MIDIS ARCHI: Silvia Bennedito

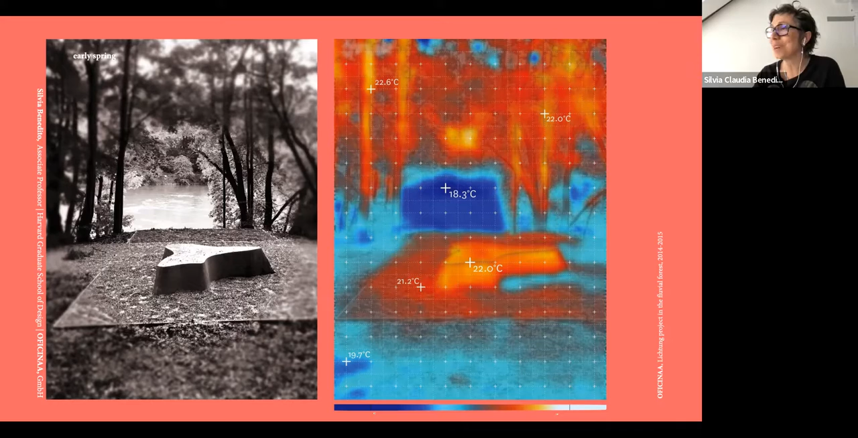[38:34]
Then we did also, of course, thermographics, because sometimes we need to prove that we do things the way that we want to and the way and they work like that. We were using a lot of these heavy benches on concrete for thermal mass, so it could keep the cooling during the night.
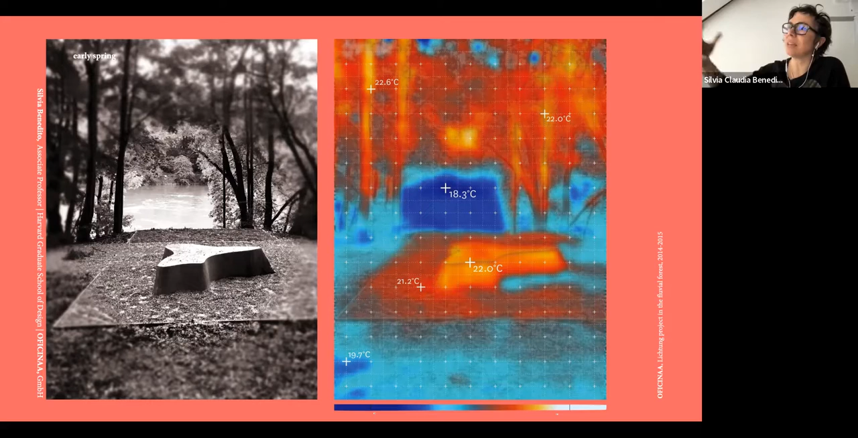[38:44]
So during the day, the hot days, it will be cold still, or warm if it will be in winter. Here, another one.